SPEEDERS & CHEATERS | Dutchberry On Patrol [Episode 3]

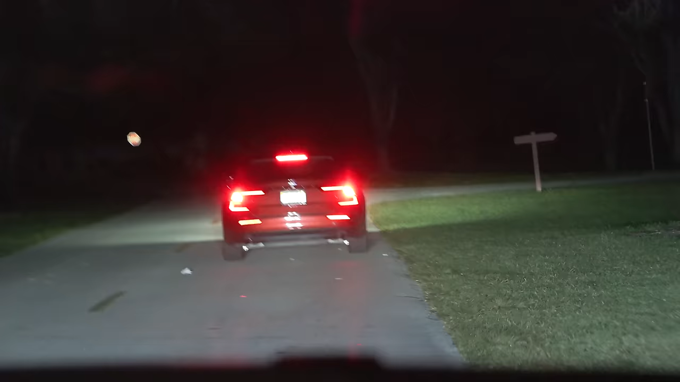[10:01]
Got an attempt to make a stop. Failure to yield. Echo Echo Quebec Taylor 6-9. Echo Echo Quebec Taylor 6-9.
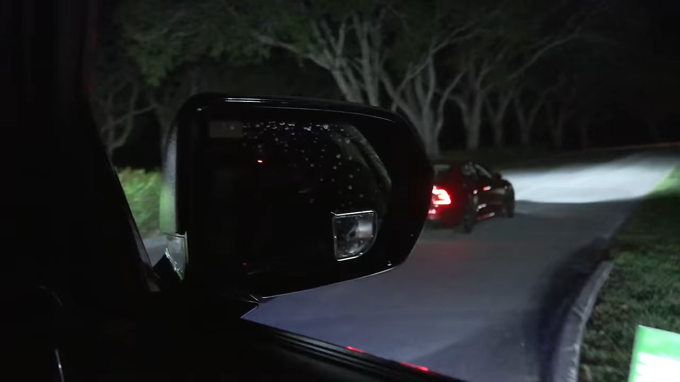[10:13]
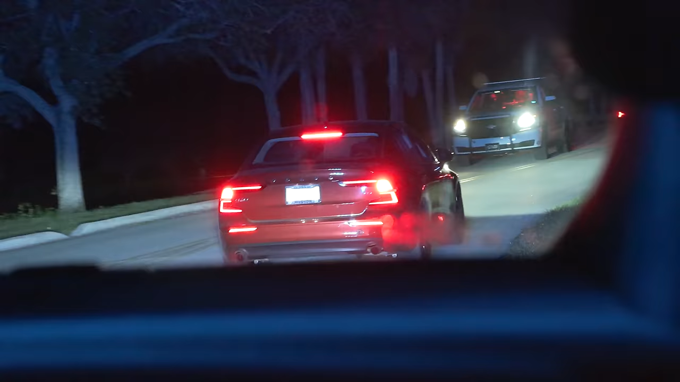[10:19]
Echo Quebec Taylor 6-9.
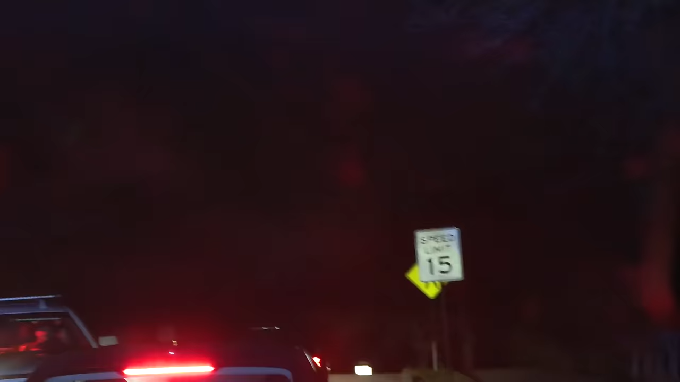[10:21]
We got him blocked in right here by the bridge.